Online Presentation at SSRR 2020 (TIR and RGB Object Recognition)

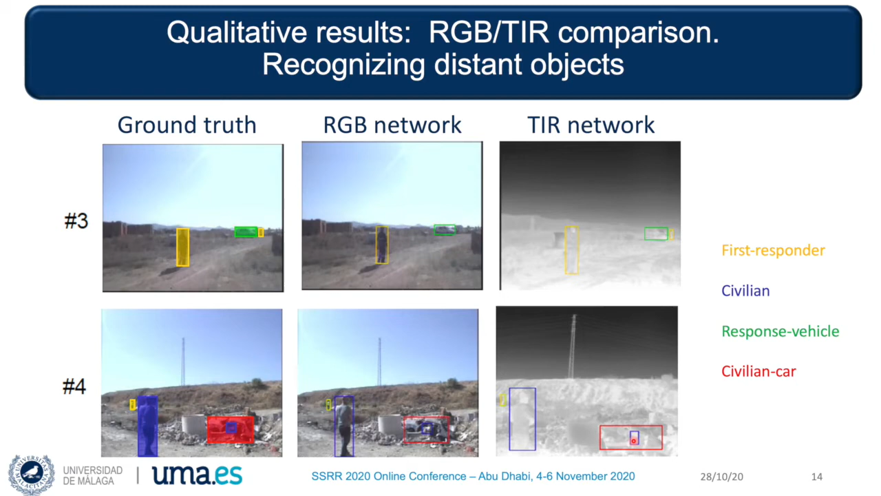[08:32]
networks. In this case, both successfully detect the distant first responder on the left, the crashed civilian car in the rubble, and even the civilian inside the car. The examples in this slide illustrate the strength of the thermal network over RGB for detecting persons in dark environments. Example number 5 shows rescue personnel inside a tent, which are difficult to perceive by the RGB image.
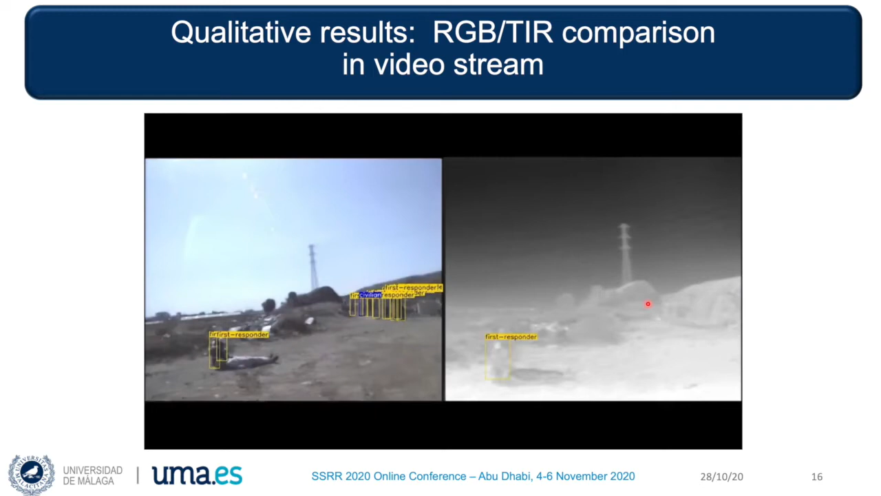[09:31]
the RGB network is able to define a larger number of bounding boxes than the thermal network.